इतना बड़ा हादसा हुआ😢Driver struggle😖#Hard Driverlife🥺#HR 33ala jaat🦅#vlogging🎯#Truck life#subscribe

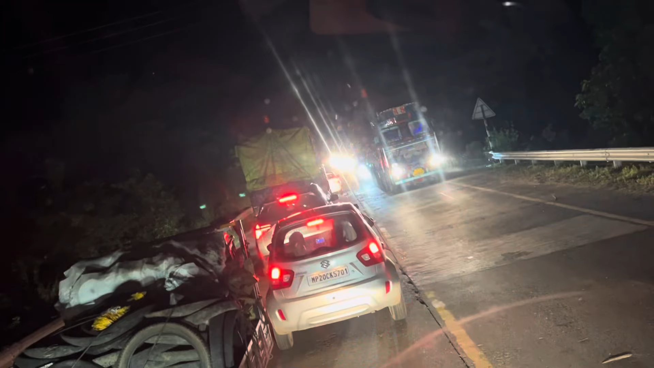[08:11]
साथ का टेम हो दिया वाई आड़ा है विव लग जाम ने कुल है जाम बागड़ा अफिलाल मंडला 21 किलो मेटर जबलपूर 111
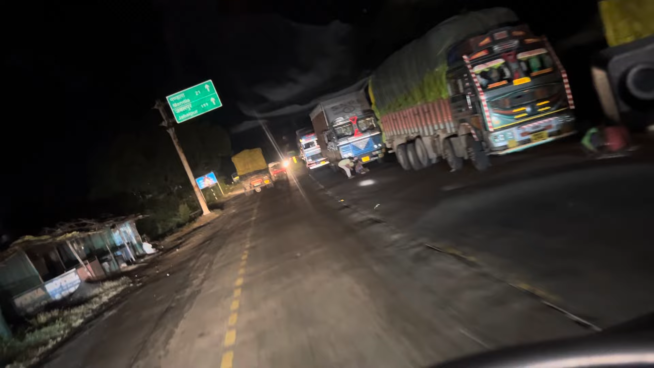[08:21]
दो चारी किलो मेटर चाले थे बाई अबना साथ बच गया है वाई शीव लेकड़ लिया जाम ताबान इंचलना है अबने लंबा जाम
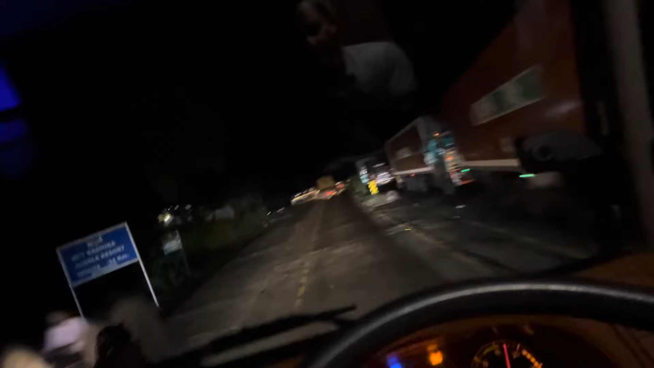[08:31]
लगड़ लिए वाई आवना जावल पुर जलिया वाँ लखना दोन
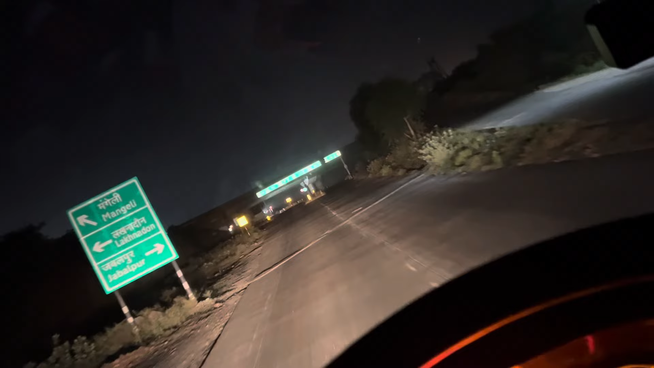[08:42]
इवाड़ जाना बन सागर होई सागर अबना इस बदा उननीस किलो मेटर दिखा रहे हैं
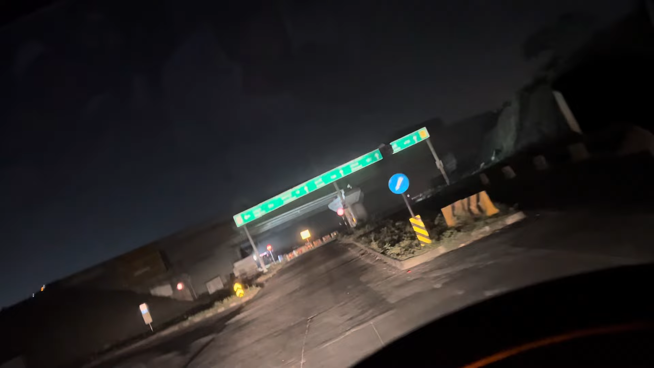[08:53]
तो टाम अबना साड़ दस हो गया बाई जबलपुर आबाने करॉज कर दिया अबना नर्सिंग